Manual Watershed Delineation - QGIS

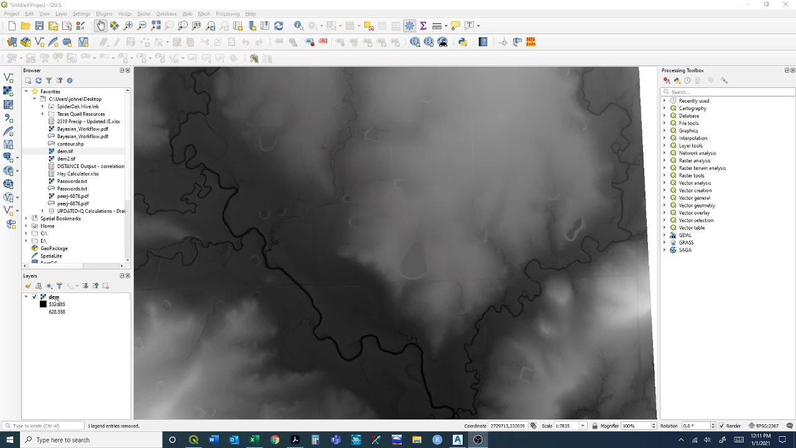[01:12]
It's just black and white which sometimes is harder to see a little bit some of the definitions. So one of the things just preliminarily I like to do is kind of play with that coloring a little bit.
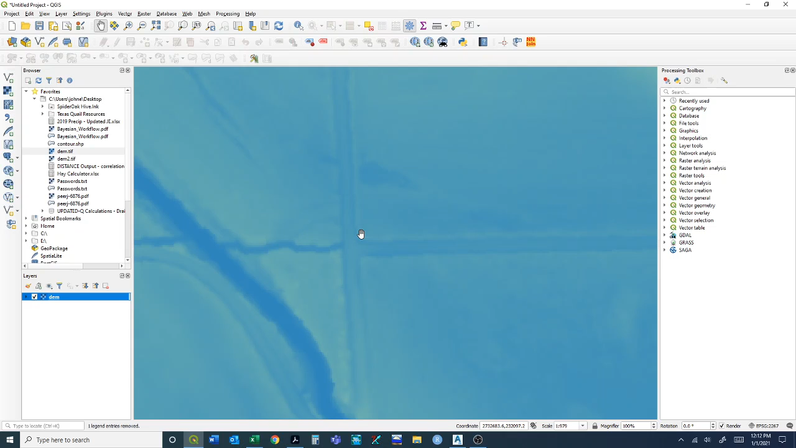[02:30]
So what we're actually looking for is basically what's the watershed for this drainage point. There's a couple roads coming in here and we want to see basically how much water is coming to this point to see be able to size a pipe for going across this road. So another helpful thing when figuring this out is to convert this DEM to contours. So again to help visualize what the watershed area might be. So we have our DEM and to do that you come up you can either obviously type it in the processing toolbox or just come up to raster